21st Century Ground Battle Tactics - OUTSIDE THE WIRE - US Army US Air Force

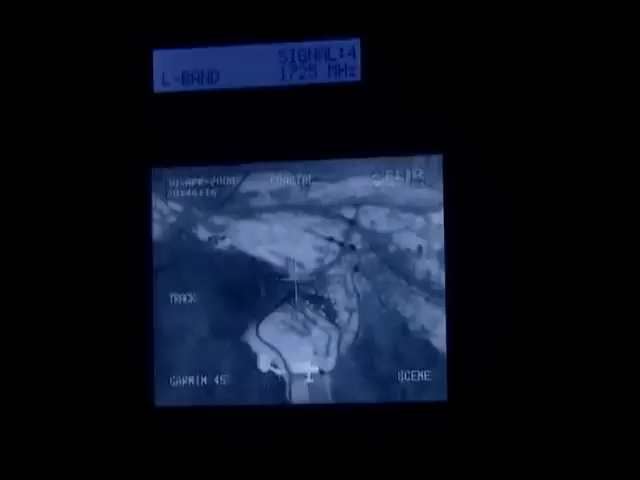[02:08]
teaches you to think and fight independently, adapting to the rapidly shifting battle space.
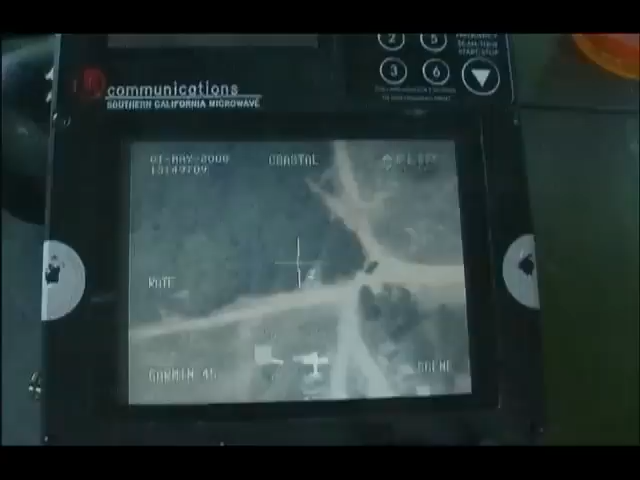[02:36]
what it looked like while they're there, and what had changed while they were there when they were coming out.